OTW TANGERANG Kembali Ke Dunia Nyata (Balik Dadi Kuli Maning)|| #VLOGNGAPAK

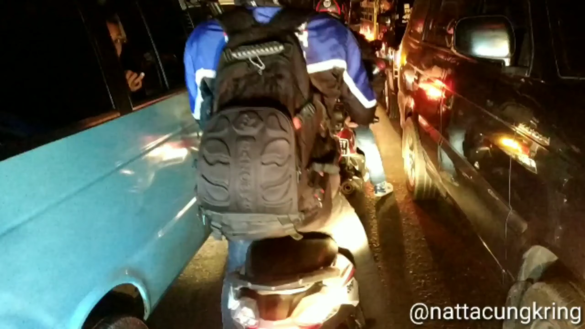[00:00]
ya posisi sekarang di melewati Tonjong lah. Intinya lagi macet-macetan. Kayak anak pedus nang konvoi.
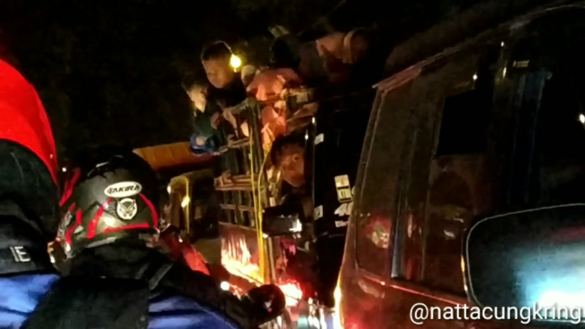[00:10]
Pedus meh.
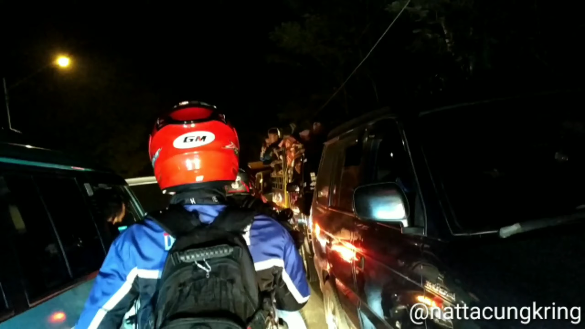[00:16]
Ini masih macetan nih, macet parah dan belas roteng jalan ya. Pak banget ya.